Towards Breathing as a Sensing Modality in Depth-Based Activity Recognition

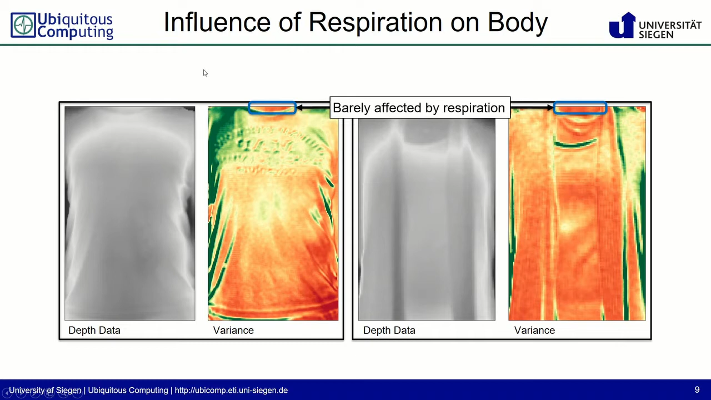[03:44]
So, why not take a certain percentile of these pixels here to reduce the motion signal? Let's see how it works. So, we again compute the mean of the chest region and subtract the 90th percentile of the pixels here to trout.